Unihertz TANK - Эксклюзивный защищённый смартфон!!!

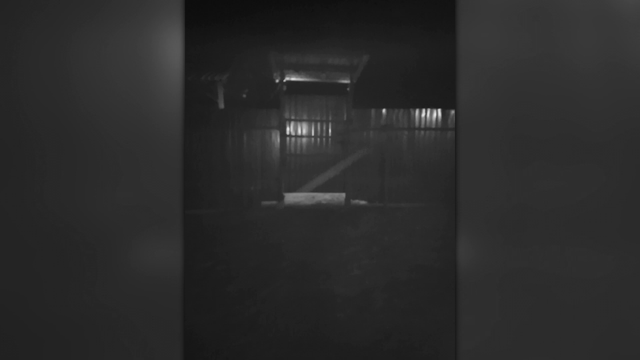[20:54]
Ночная съемка, друзья мои. Инфракрасное видение.
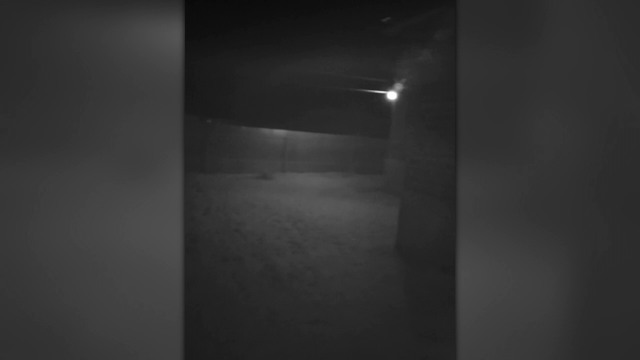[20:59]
Видим, что у меня камеры стоят наблюдения. Через инфракрасники их видно.
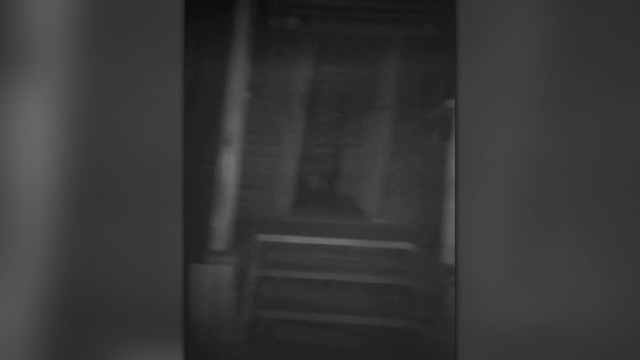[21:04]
Дальше. Ну, я не знаю, тут в принципе снег у нас идет.
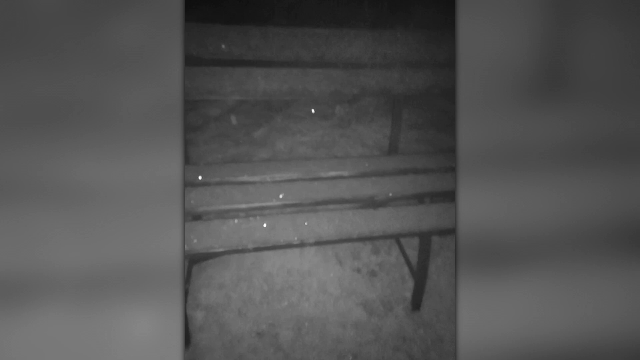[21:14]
Видите, на какую длину? Не очень мощная. Если, например, посмотрим баню, ее уже не видно. Лавочка или вот куда-то идти вы идете, да? И вам надо. Вот я и вообще ничего на улице не вижу, тем более на экран смотрю.